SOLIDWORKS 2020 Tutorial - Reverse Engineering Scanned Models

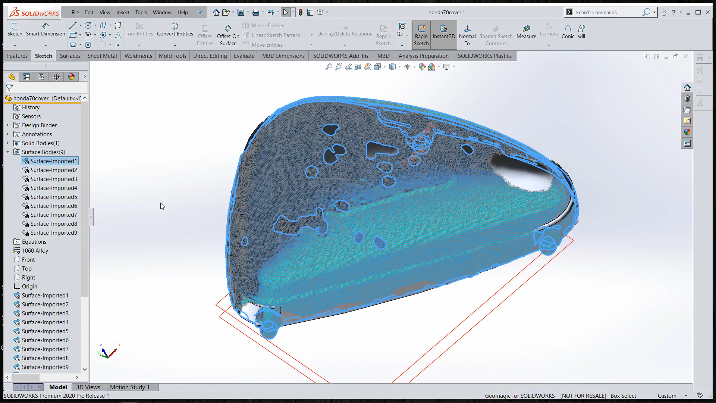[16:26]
This one is just going to be faked but if we turn back on the the original surfaces and interestingly enough I
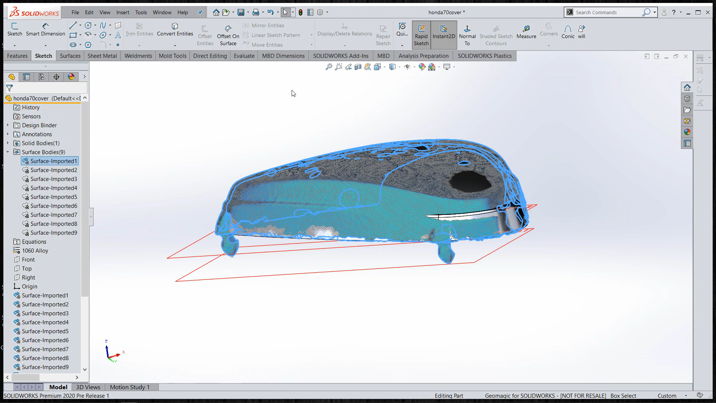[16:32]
can use the compare command which really doesn't
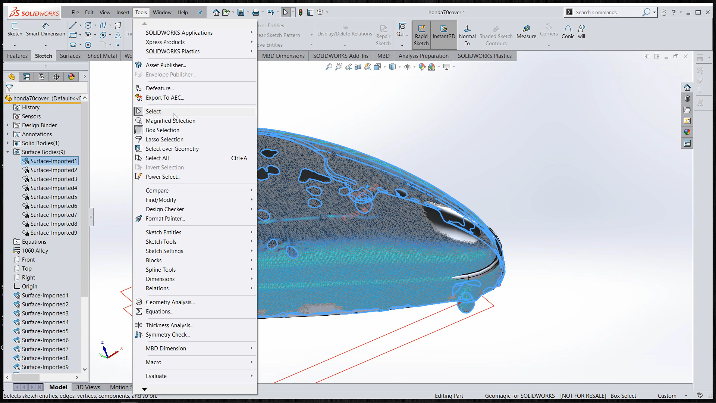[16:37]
compare to the Geomagic deviation command.
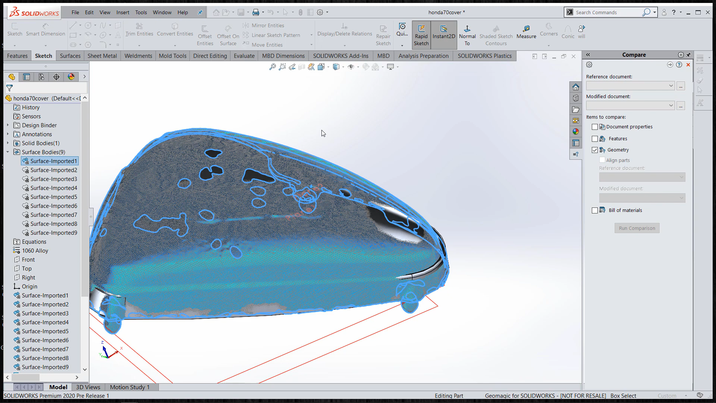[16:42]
This one for comparing geometry it will really just give me some what's the same what's the same what's different where I need to add or where do I need to
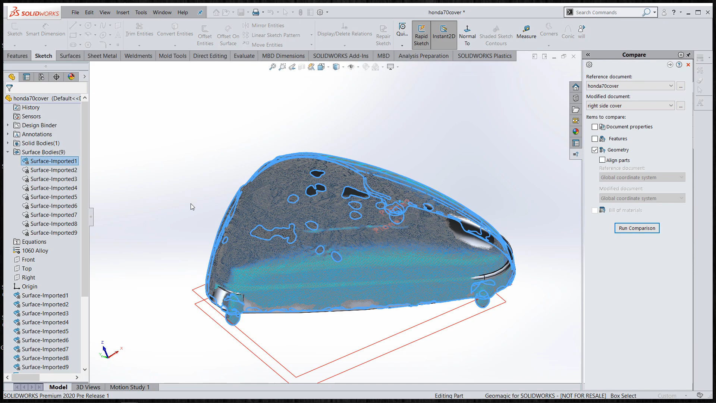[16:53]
remove geometry to make it so so it's really nothing close to the deviation command. Actually I'll be surprised if it even really even finishes inside of here but let's just see with the compare command if we can get it to kick us out anything.
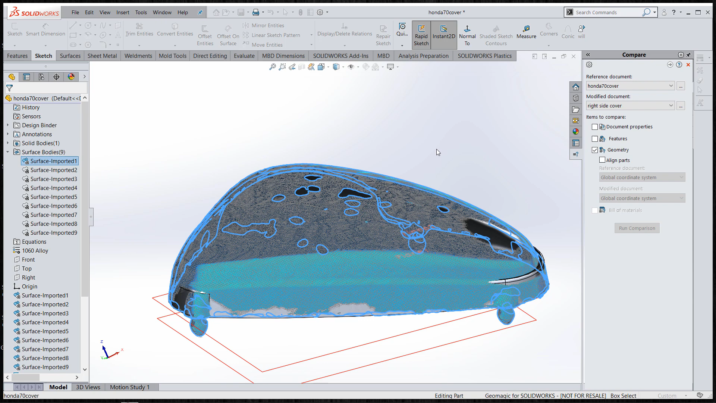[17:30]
So again just comparing these two as this finishes up the first one using Geomagic's add-in really with the requirement of wanting to reverse engineer that surface that was created in 1974 that's worthy and curvy than in more than one direction and definitely not domed and comparing that to
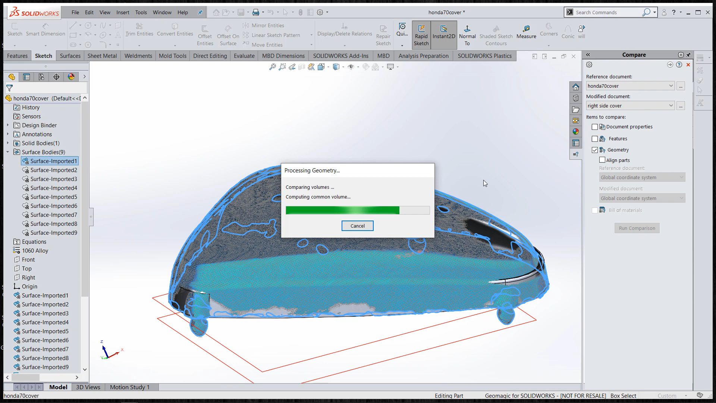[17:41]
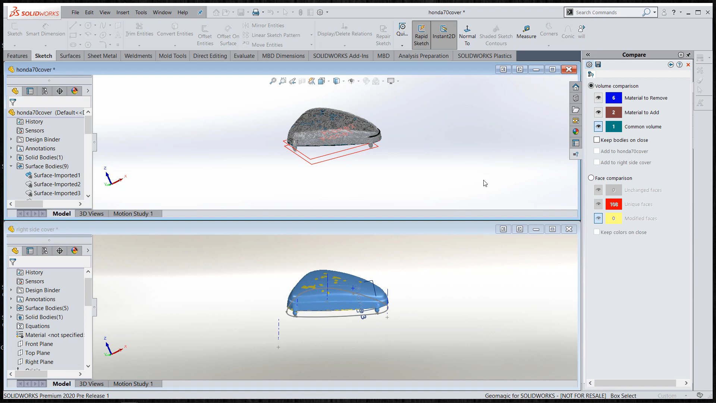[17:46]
utilizing just SolidWorks 2020 to bring in the
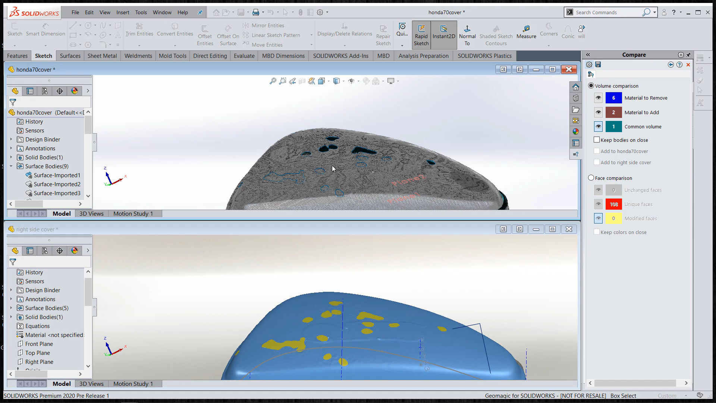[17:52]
mesh and then use older techniques to model off the part and then here you can kind of see this is my
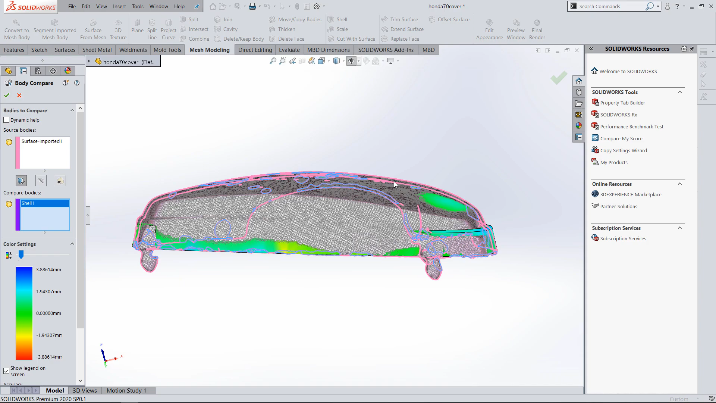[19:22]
really nice to get more of an exact replication but you can see I
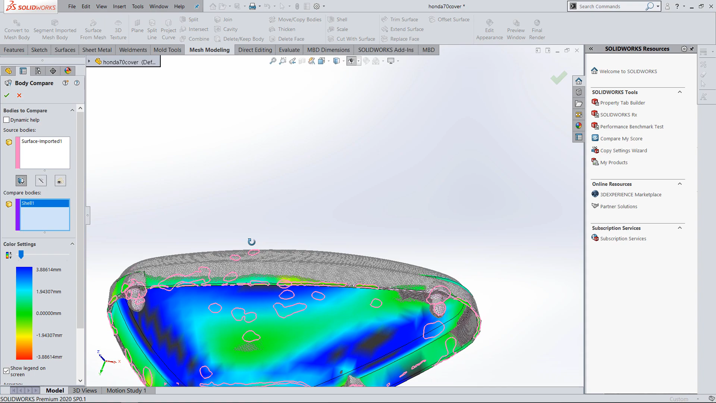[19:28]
have the ability to do a compare body with the new
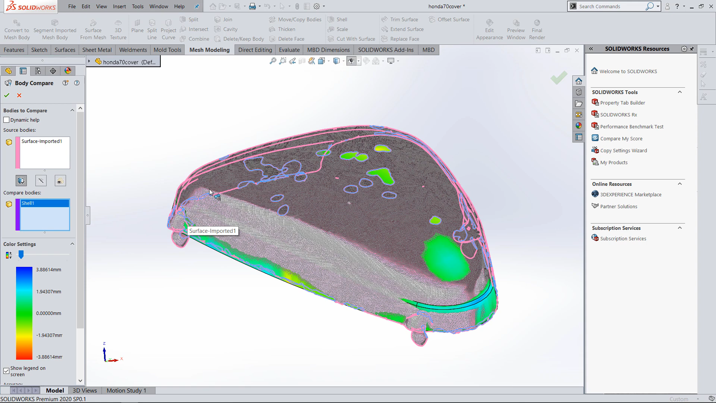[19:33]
deviation type analysis inside of SolidWorks thanks for watching